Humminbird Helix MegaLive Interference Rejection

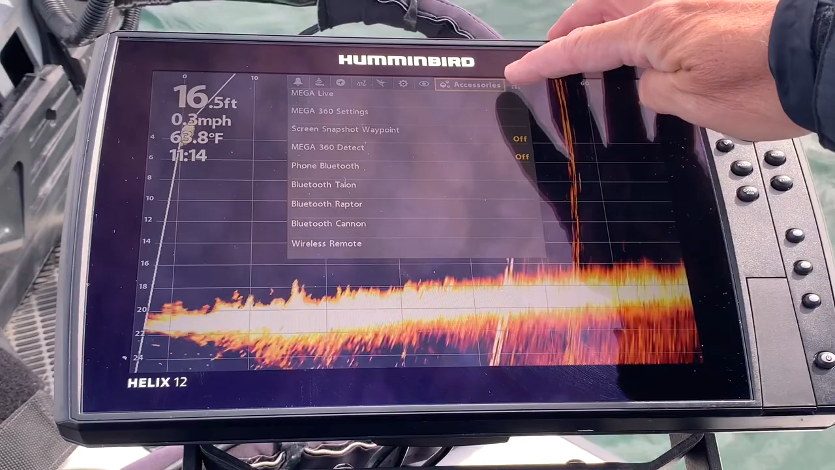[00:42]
On screen: depth 16.5 ft, speed 0.3 mph
and I want to show you how easy it is to get rid of them. So I'm going to go into my menu, end menu, and I'm going to go under the Accessories tab here at the top. And I'm going to go down to Megalive.
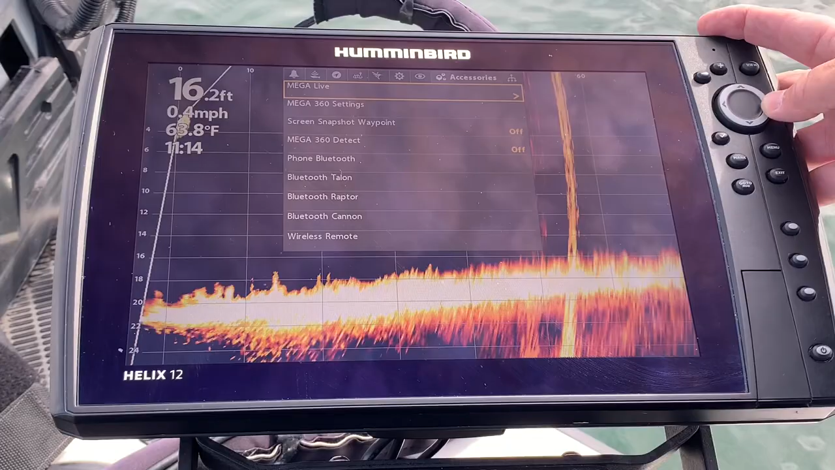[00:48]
On screen: depth 16.2 ft, speed 0.4 mph
I'm going to right-click on Megalive, and I'm going to go down to the Interference Rejection. And right now, at defaults, it is set to low. I'm going to change it to high, and I'm going to exit out of it.
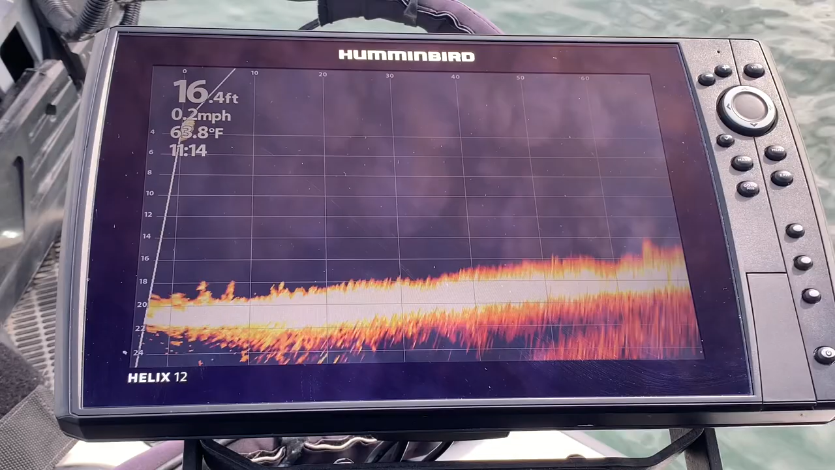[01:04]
On screen: depth 16.4 ft, speed 0.2 mph
And there you go. Those rings are gone. I can still see the fish. I may get the occasional ring flash, but by simply turning the Interference Rejection up to high, those rings are gone. So that is something that you will have to do after you do a restore defaults. You will have to go in and change it to high, and you can get rid of those rings. You saw a brief flash, but that's okay.
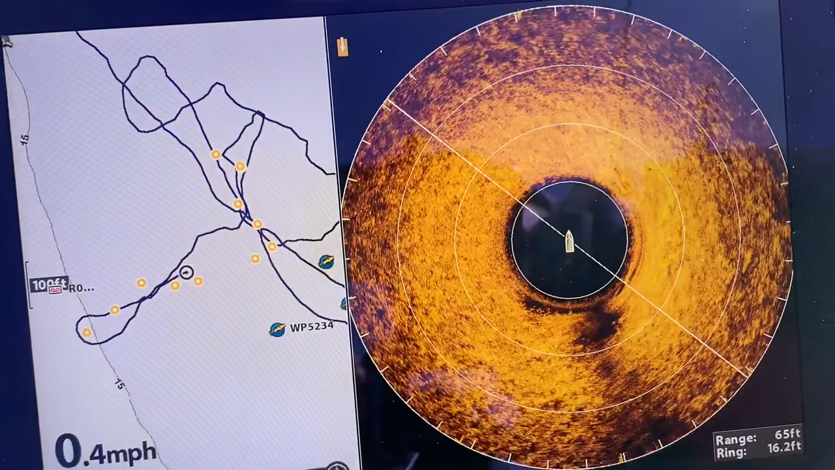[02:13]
On screen: speed 0.4 mph
For clarification purposes, I also recommend that you turn your console units to standby, as that will help also eliminate some ring interference. Here, you can see that I am running my Mega 360 and the Mega Live at the same time. This Helix 12 that I use with my Mega Live, and the Mega Live itself, is run off an Amped Outdoors 30Ah lithium battery as its power source.